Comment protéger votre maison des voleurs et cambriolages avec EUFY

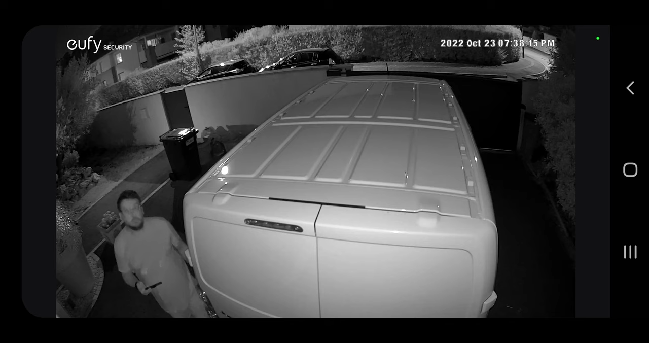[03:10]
L'image n'est pas très nette, elle n'est pas terrible. Et même si elle ne suffit pas à reconnaître le visage du parfait inconnu qui nage tout le lieu dans ta piscine.